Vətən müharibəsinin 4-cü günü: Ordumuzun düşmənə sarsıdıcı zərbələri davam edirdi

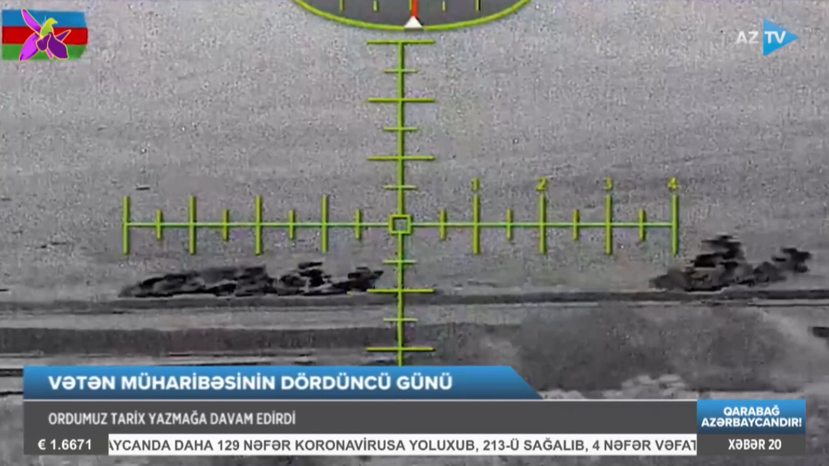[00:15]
Gecə boyunca Ermənistan ordusunda məxsus texnikaların vurulması davam etdi.
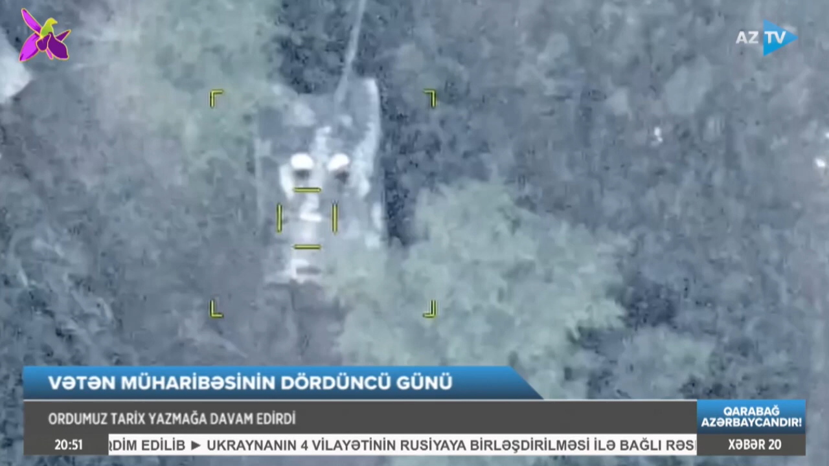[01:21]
Gün ərzində Cəhpənin müxtəlif istiqamətlərində Ermənistan Silahlı Qövvələrinin 1 ədəd uraqan yayılım ateşli reaktiv sistemi,
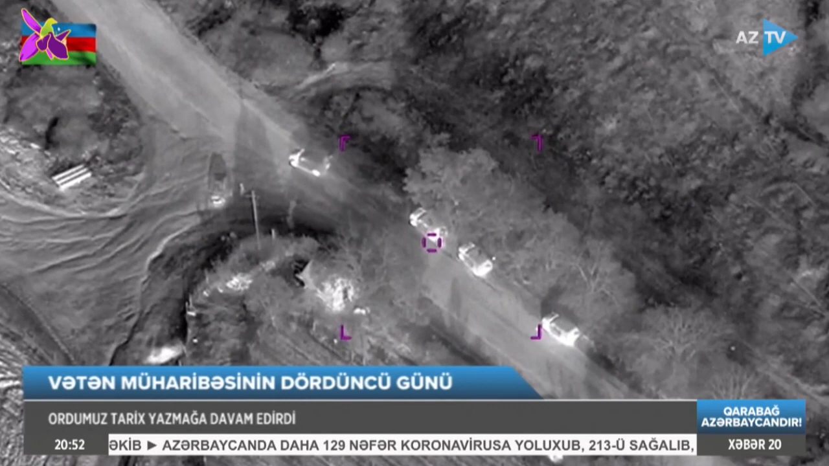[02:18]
Günün növbəti saatlarında isə Ermənistan ordusunu gərgin gecə döyüşləri gözləyürdü. Toğrul Guluzade, ASTVK haber.